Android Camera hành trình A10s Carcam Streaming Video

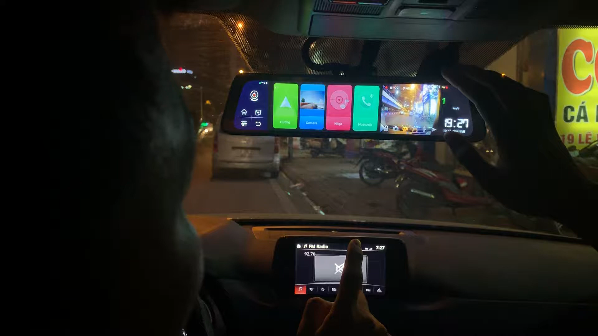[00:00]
Đấy, hai lần. Đây là tràn màn hình, hai lần là tràn màn hình. Còn đấy quay lại thế này là xong rồi. Quay lại nó có một hướng là vào phần đã đi theo anh nhé.
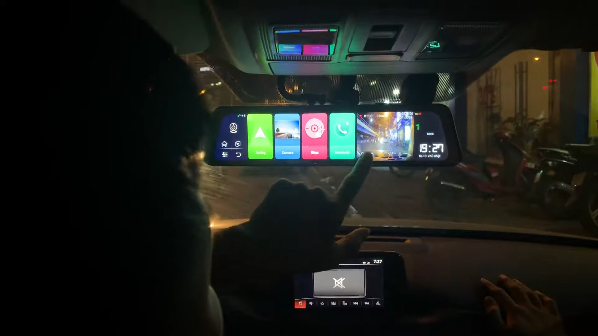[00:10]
Đâu ra sau là anh chạm một lần. Sau anh chạm lần là trước. Quay lại là trước.
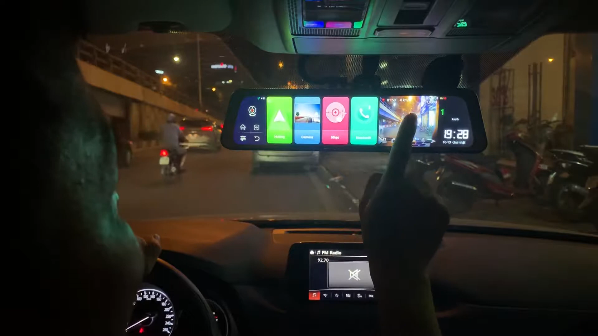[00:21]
Có thể kéo đi lên đi xuống được, anh thử di lên di xuống mà xem, hay lắm. Di di đấy.
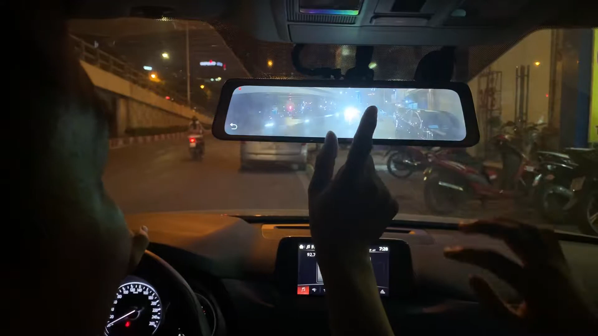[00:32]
Nó cứ không co lại được. Video đi trực tiếp không coi được. Đây hướng này anh vào phần Navitel để anh dẫn đường như vừa nãy con A10 kia. Xem nào. Phần này chắc anh dùng như con A10 vừa nãy. Cho nó to lên đúng không? To đâu nhỉ? Không, cái này cho to sao được. Không phóng to lên được. À phóng tràn màn hình á? Ừ. Quyết thử nghiên cứu xem. Có chứ. Đây là mới. Đấy. Ấn cũng hai lần à? Không, đây em mới cái này nhá.
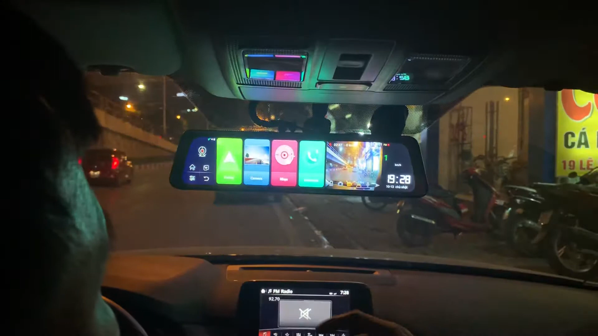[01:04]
Anh vào lại này. Đây anh vào dẫn hướng này nhá. Ừ. Anh muốn nó tàn màn hình, anh nhấn mũi tên này, nó đẩy cái cam này chạy à. Và nó sẽ tàn màn hình này cho anh. Ừ. Nhưng cái hai góc này là phần góc vát thì nó sẽ không tràn ra đây. Ừ, nó sẽ hiển thị ngày tháng và cái chế độ để anh chọn. Cái này là tìm kiếm nó, lộ trình là xem ấy ạ. Đúng rồi. Cái đặt này có gì? Được, cái này cài đặt được phần mềm thôi, cảnh báo hệ thống với ngôn ngữ bọn em sẽ cài đặt sẵn cho anh rồi. Tìm kiếm rồi đúng không?